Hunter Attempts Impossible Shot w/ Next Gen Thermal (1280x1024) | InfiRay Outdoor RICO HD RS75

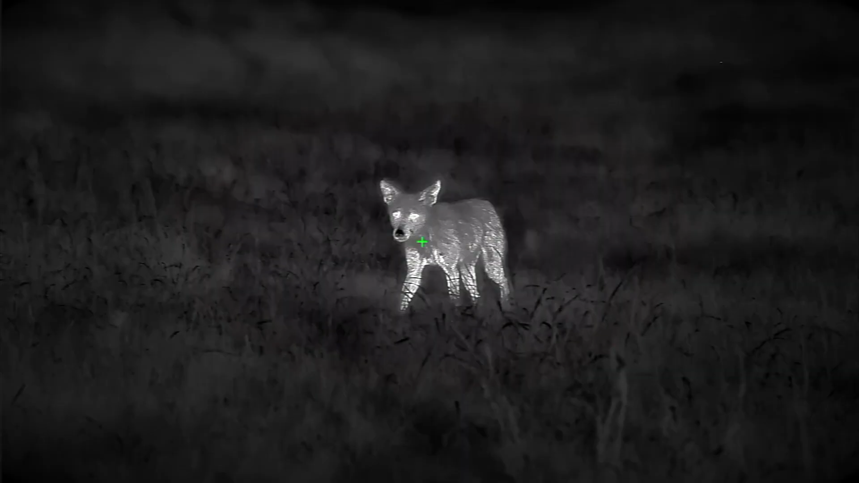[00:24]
In this advancement in sensor technology, it really marks the beginning of a new era in thermal.
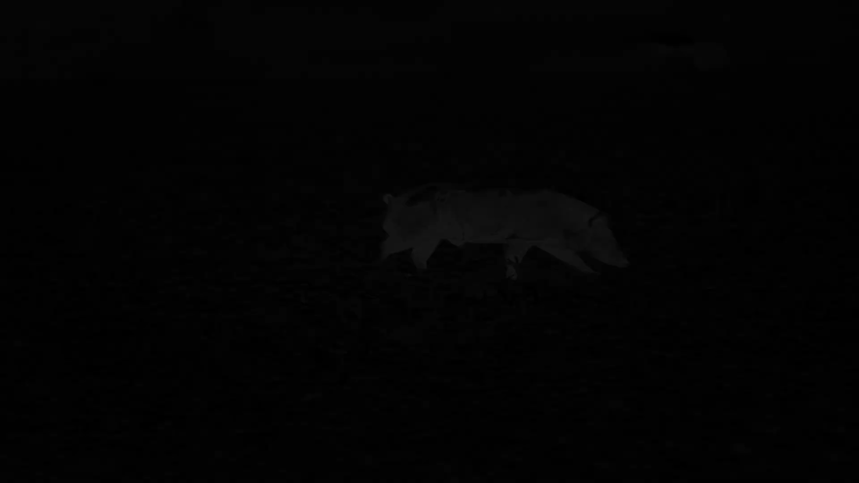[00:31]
As night hunters, we've always wanted more performance out of our optics.
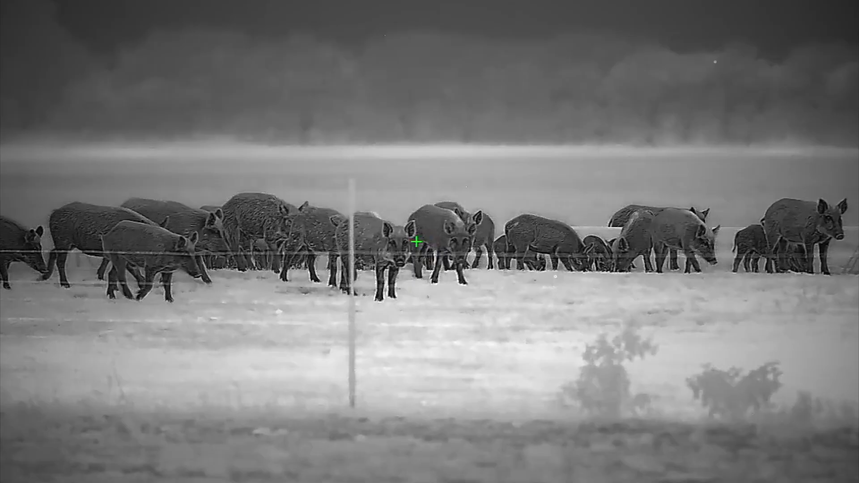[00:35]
But the problem was we couldn't do that with existing technology. It had reached its limits.
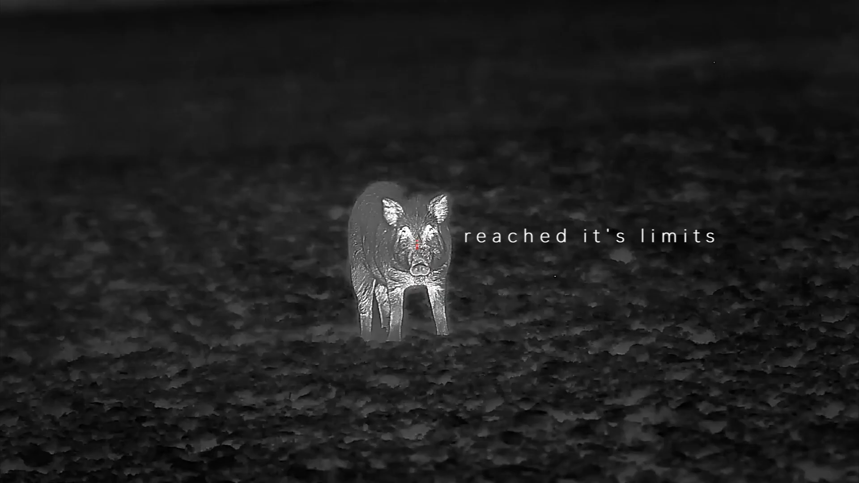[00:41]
So to take it to the next level, we knew there could only be one solution.
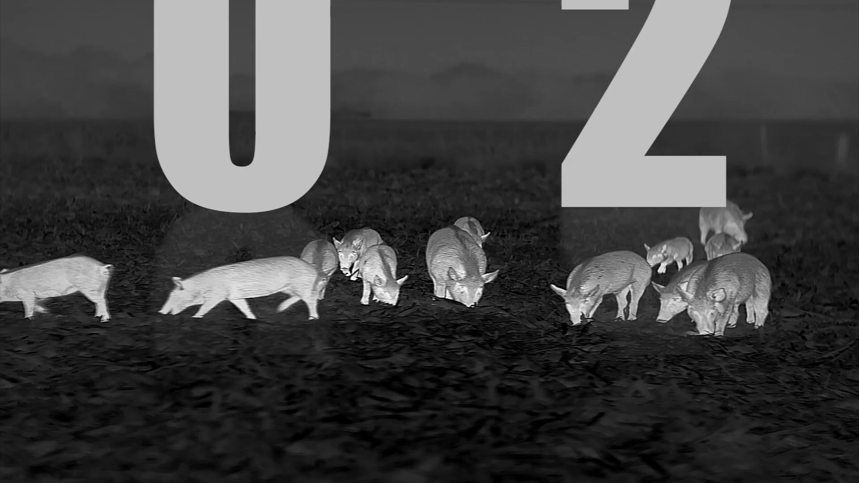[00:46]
In 2020, Infrared developed an HD sensor, so now we just needed to make it a weapon site.
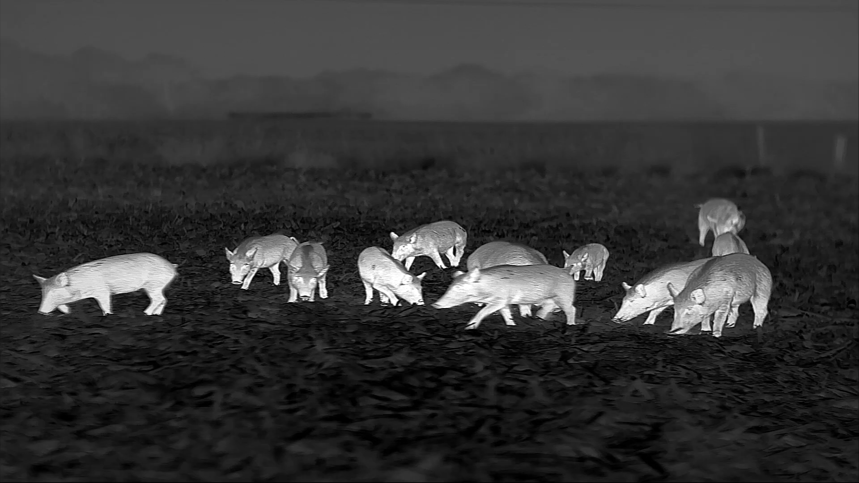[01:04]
When we got our hands on the first 1280 high-definition camera,
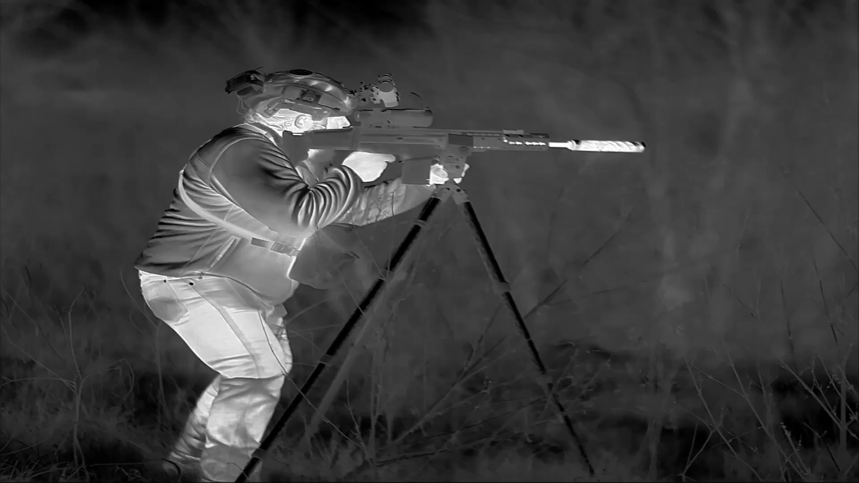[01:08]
But we just kept thinking, how incredible would this be in a weapon site?
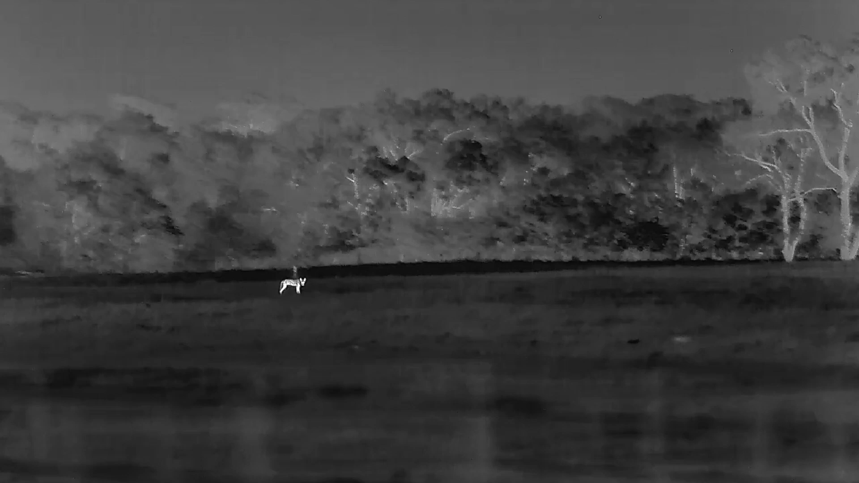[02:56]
Each one has a special impact, a unique contribution. I remember the first 640, the first 12 micron,
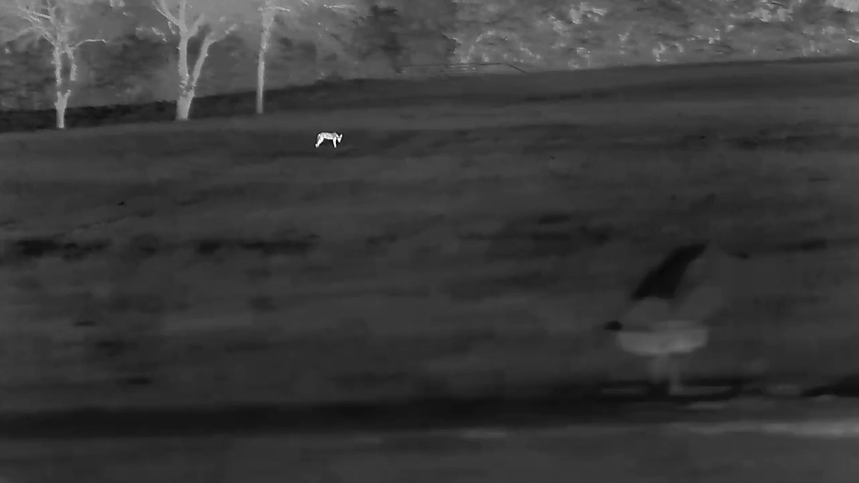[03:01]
and I remember when we gained the ability to capture video. But there's never been anything like this. We've never been able to see or shoot this far.
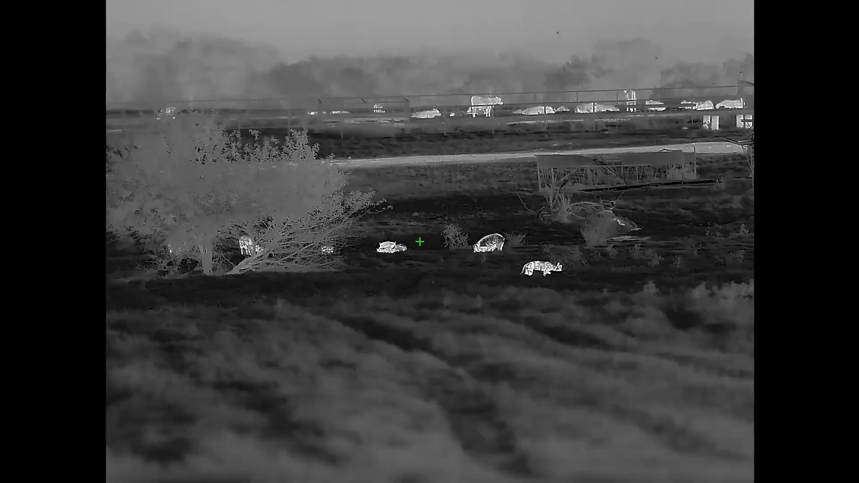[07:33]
When you go to buy a scope is, what does my base mag need to be? That's ground zero. That's where you need to start. Couch and pigs. This ought to be fun.
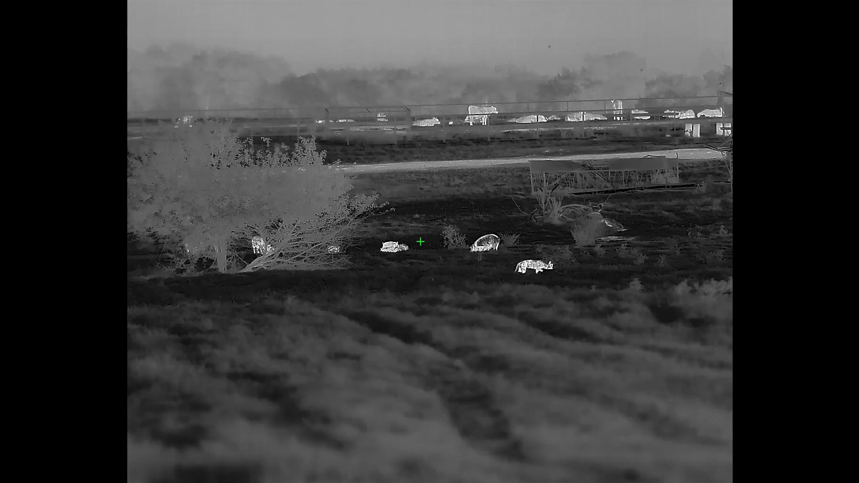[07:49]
When you go to 4X on this scope, it's still 640 resolution, where every other scope out there is basically starting.
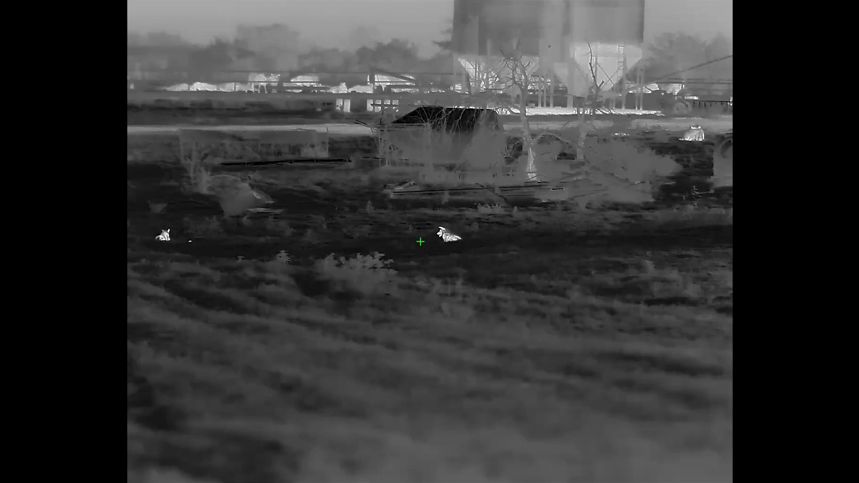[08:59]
When you're dealing with digital zoom, all you're doing is basically taking an image that starts at a certain resolution,
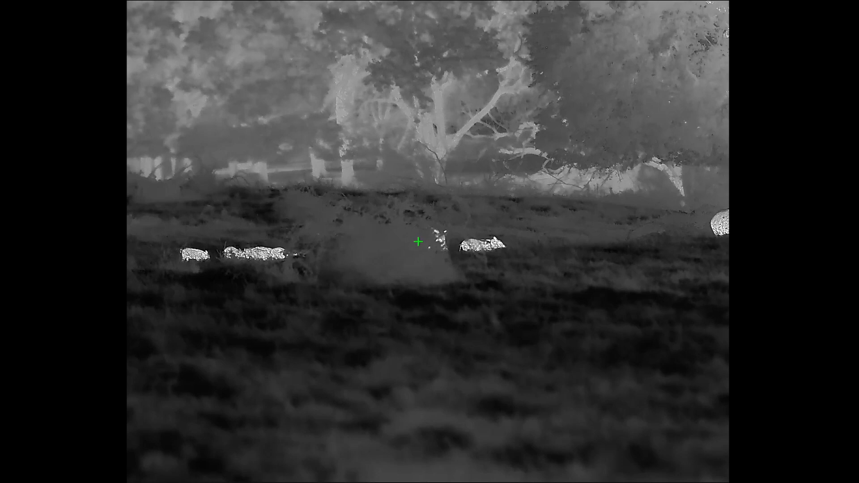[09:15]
And what happens when you do that, like every thermal guy knows, it pretty much degrades the image. Well, when you're dealing with digital zoom, resolution is in fact king, because nothing can substitute that.
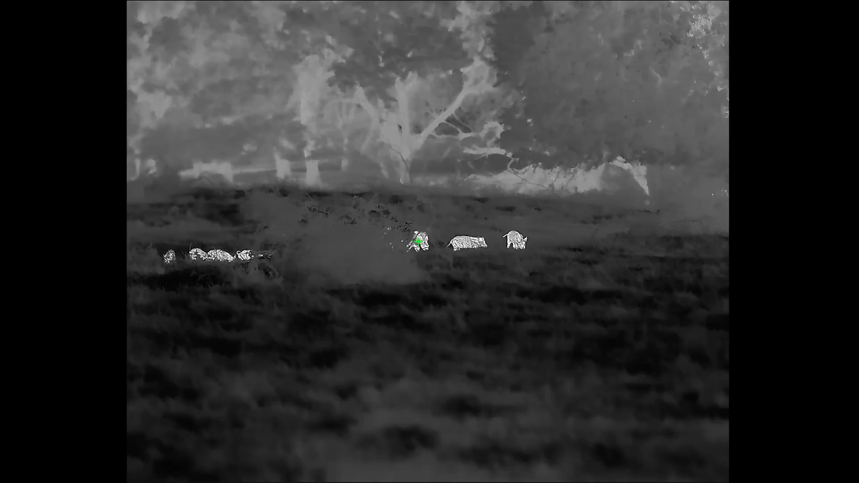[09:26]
Nothing can substitute having more lines to magnify back and forth.
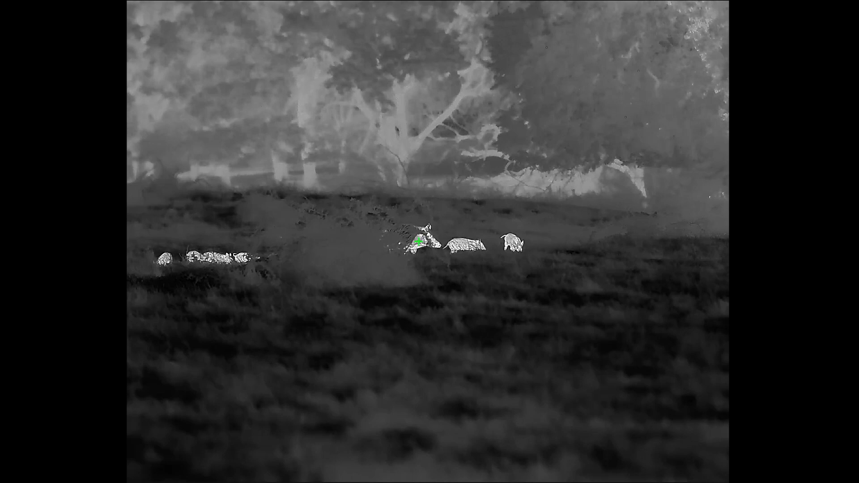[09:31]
You can't do it. I don't care how hard you try, nothing can substitute resolution when you're dealing with a digital zoom world.
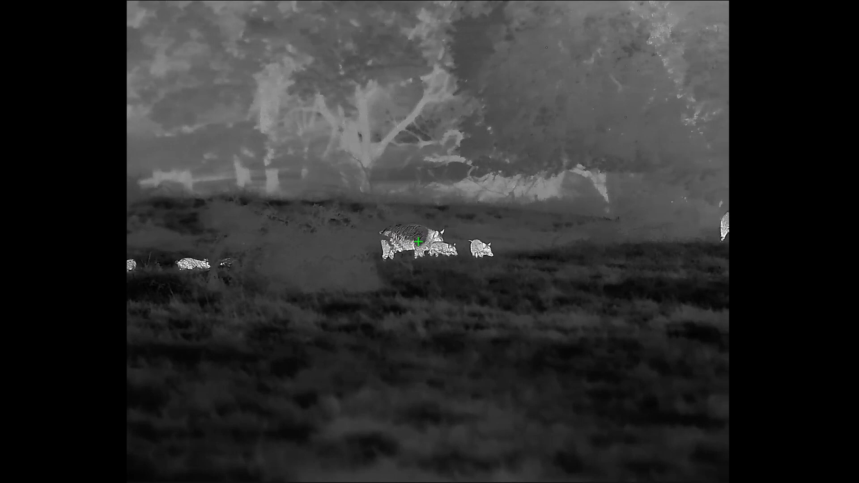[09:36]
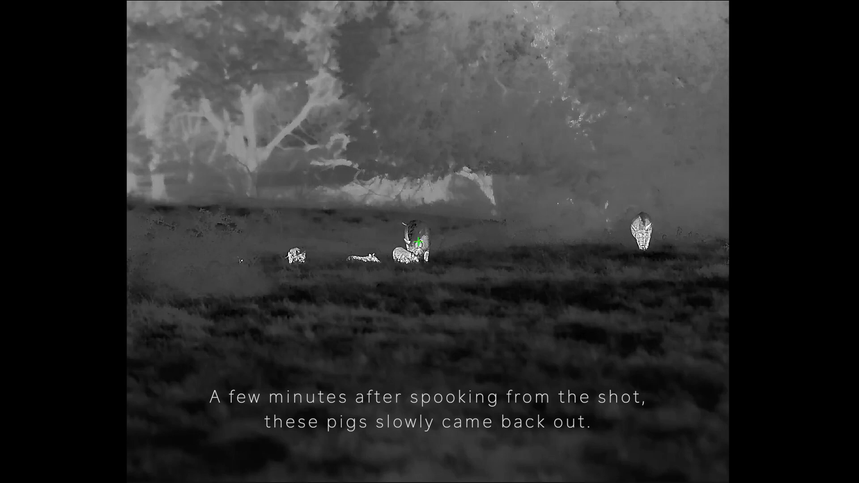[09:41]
These pigs are the perfect example of why a 2x base mag is, it's not a bad thing at all.
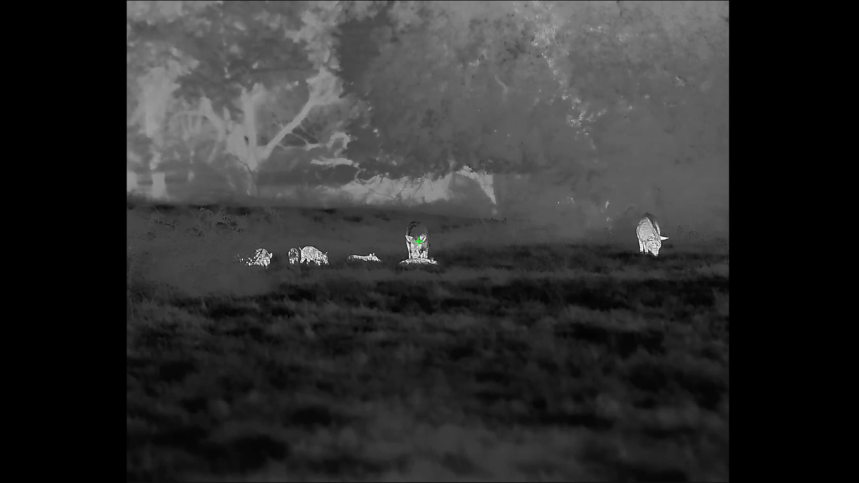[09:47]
These pigs were probably 40 to 50 yards away. Obviously, you could have easily killed those with a 3x or even a 4x scope.
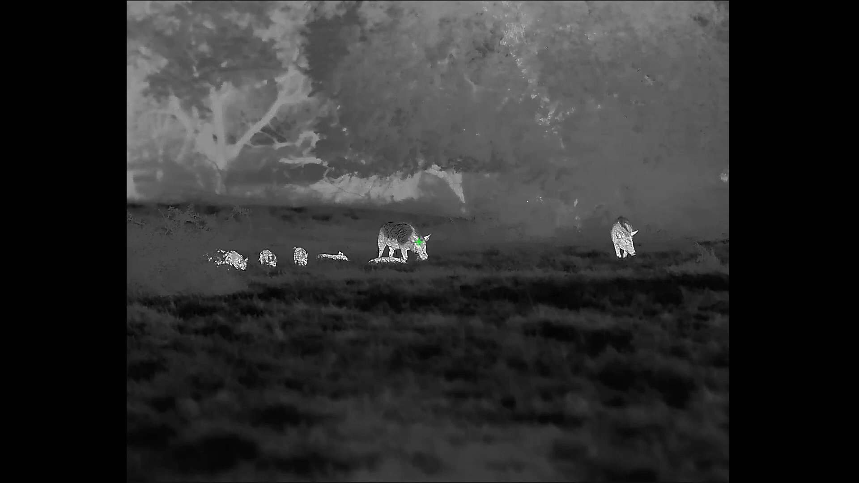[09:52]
But in a scenario, whenever you have animals that close that take off running,
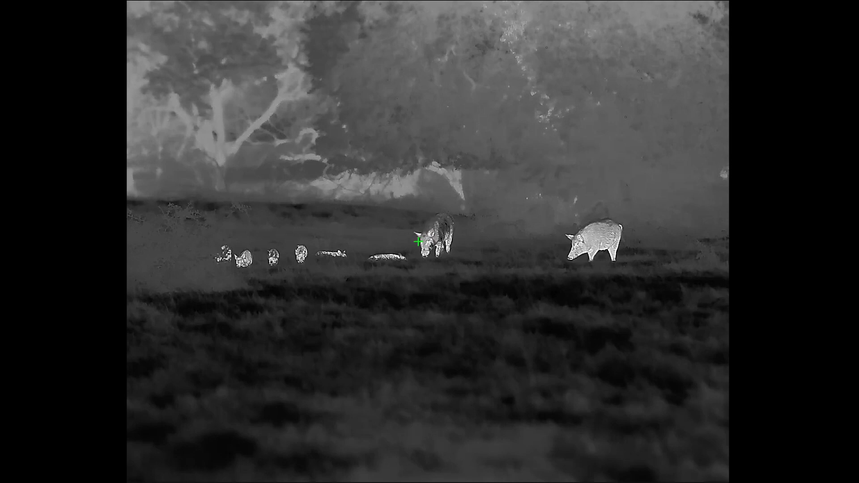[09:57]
I would tend to one rather be shooting at a group of pigs running full tilt at 30 yards away with a 2x base mag than I ever would with a 3x or a 4x, for sure a 4x.
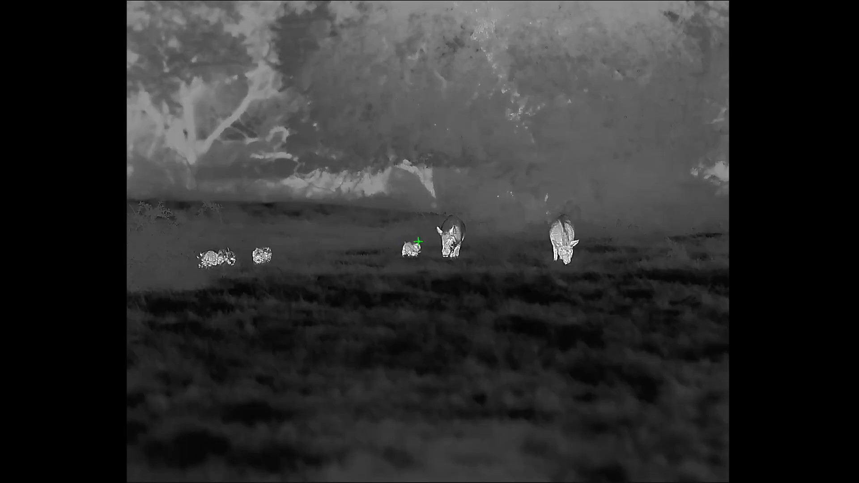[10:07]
That's just my personal preference.
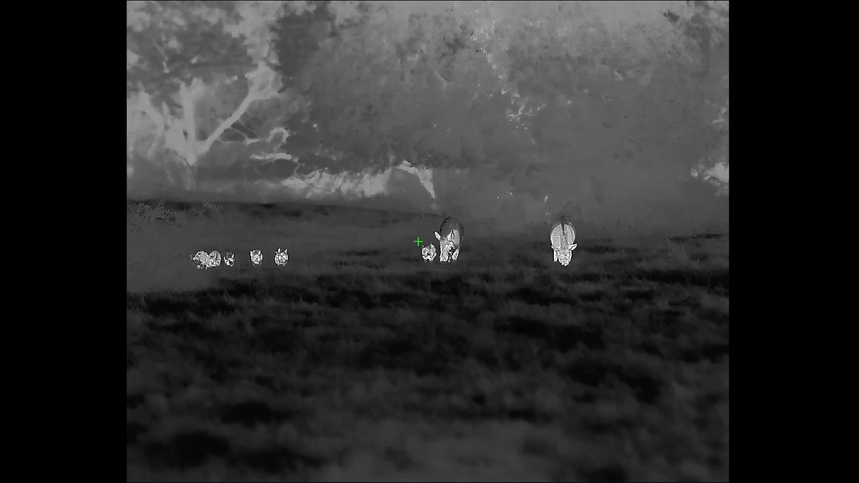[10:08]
When it boils down to it, there's no reason to lose that 2x because you have the
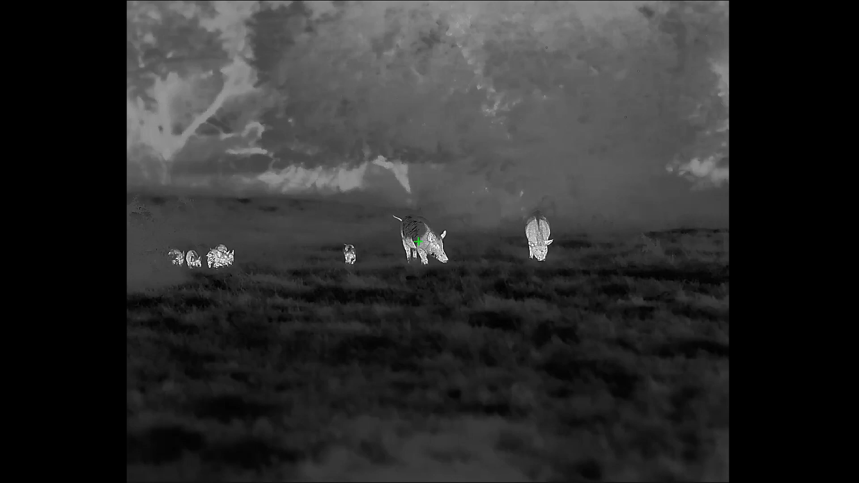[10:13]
resolution in reserve to be able to go and afford that.
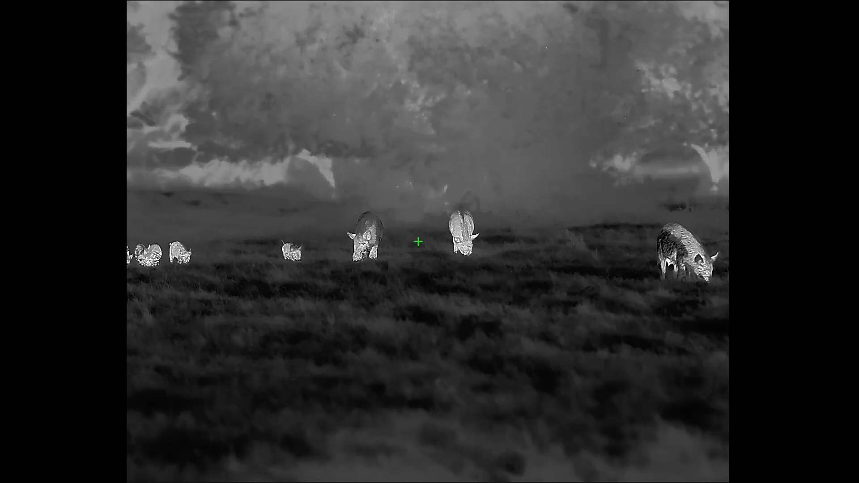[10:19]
And that's the main reason why I feel like Irae chose to go with that base mag was because there's no reason to get rid of it. You've got it there and why not go ahead and keep it?